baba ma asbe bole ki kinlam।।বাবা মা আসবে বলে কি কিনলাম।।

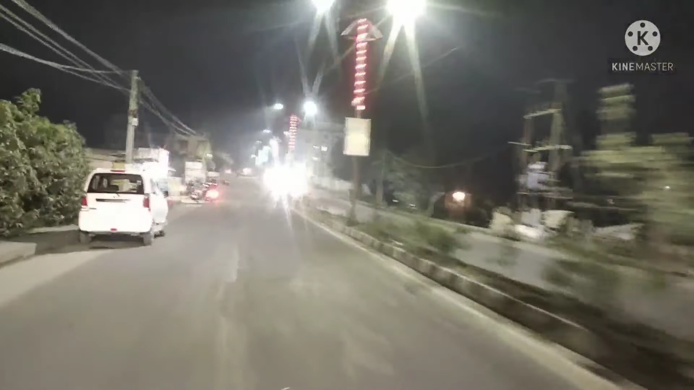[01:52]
होलुद सोभूज कालारेर बेस लाइट गुलो खुब भालो लाग छीलो देखते हो ताय तो मादे जोर्नो रास्ताटा शेयर कोल्लाम तो द्याखा जाक एर परियांगा कोछा जाई